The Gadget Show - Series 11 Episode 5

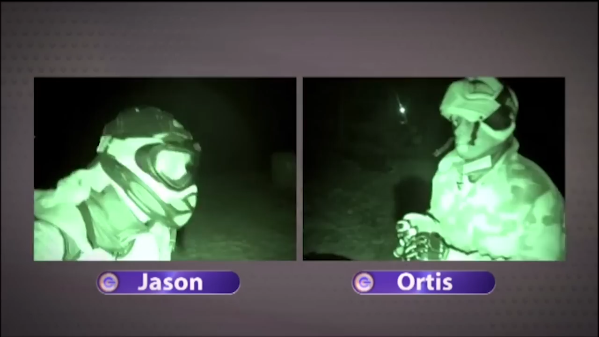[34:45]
Leaping into action, we both headed for our start positions, after taking a moment to find the numbers. It soon became apparent that Jason had the superior range.
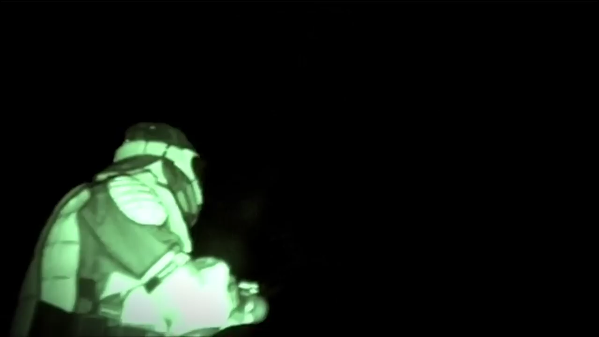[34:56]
What I have got on this brilliant torch is the ability to focus the light I saw the 3-5-8 combination no problem,
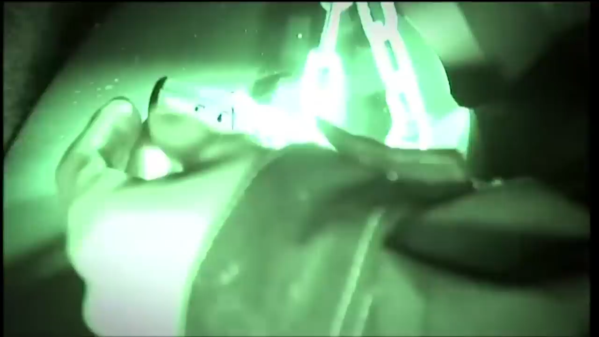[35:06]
a new type of bulb that heats up gases and salts to create a super bright plasma.
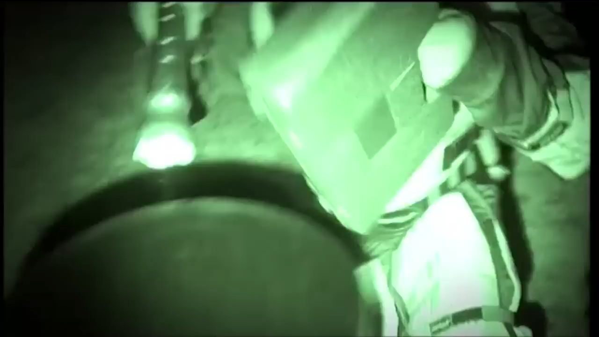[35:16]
I was struggling with my night core. It uses a brand new high-powered LED to create a really focused beam, but it's 9 times less powerful than Jason's.
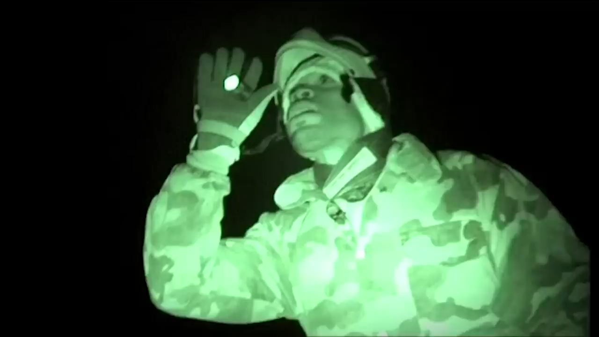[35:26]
I can't see the numbers. And I couldn't make my mind up what I was seeing. I thought it was 357.
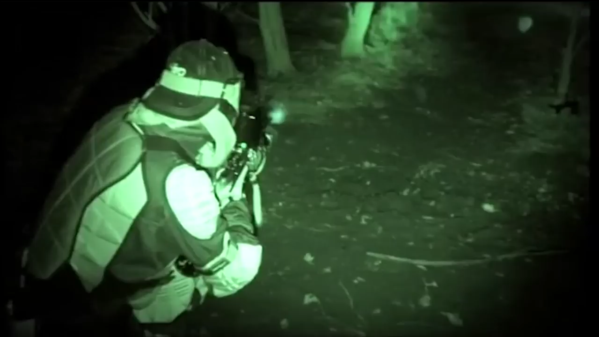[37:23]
As I finished the stool build first, I headed onto the battlefield with a 5-second head start, but I was immediately pinned down.
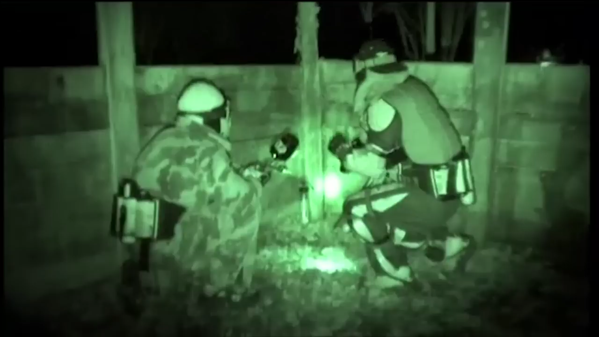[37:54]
By spreading the beam, I dissipated some of the shark's light, but it was still plenty bright enough for this close quarters battle.
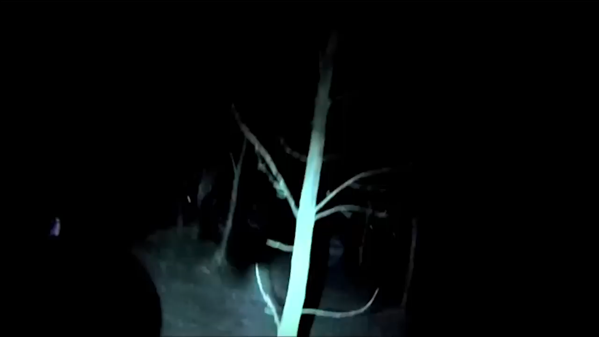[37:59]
The shark's wider beam helped us pick off a few more ballers.
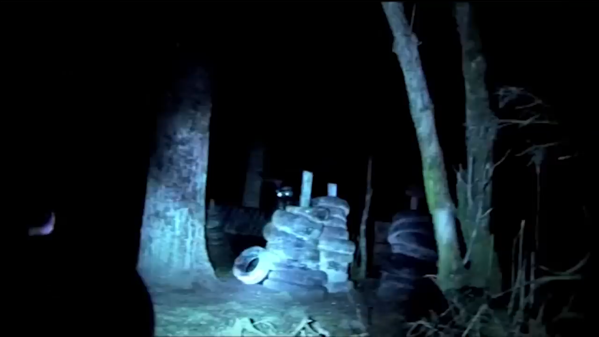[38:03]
You are a goner, my son! Pick down the beam of my torch!
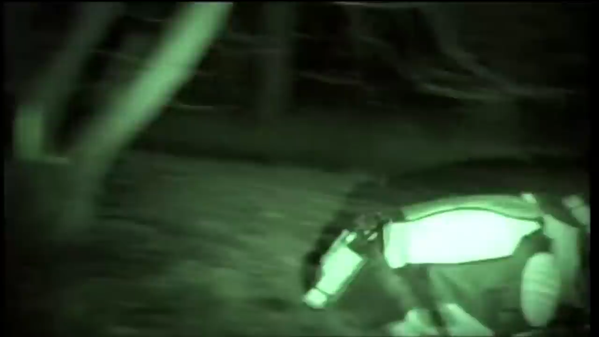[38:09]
Then we got pinned down in cover. We were all taking a pounding, torches included, but they are designed to be tough. My shark is made from aircraft aluminium and is splash-proof.
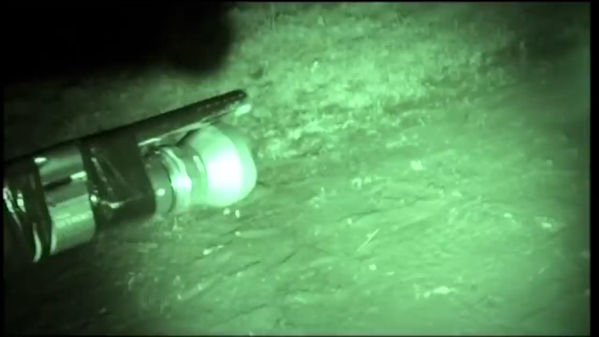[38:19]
But my night core is the tough guy here. Made from a military-grade alloy, it's waterproof and drop-proof. It's also got a self-defense strobe feature that I used to distract the ballers just long enough for us to take out another one.
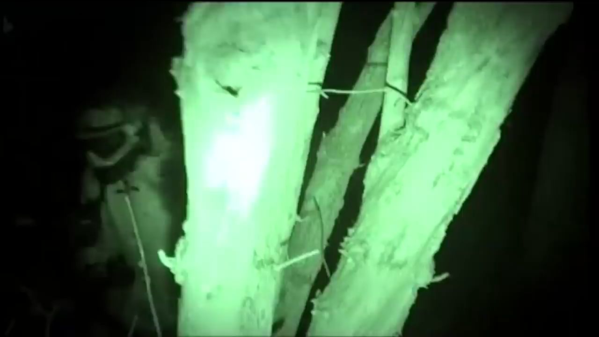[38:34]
There was one baller left, and the end was in sight. Jason, look, there's the button, just there.
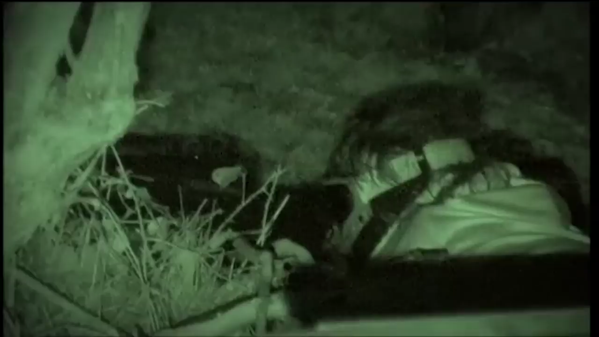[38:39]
We spotted him in the torchlight, and with the adrenaline flowing, we went for glory.
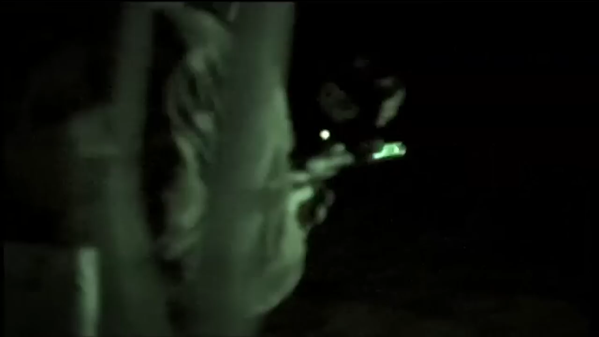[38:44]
We burst forward. Jason picked out the paintball with his wide beam while I went for the button. It was over!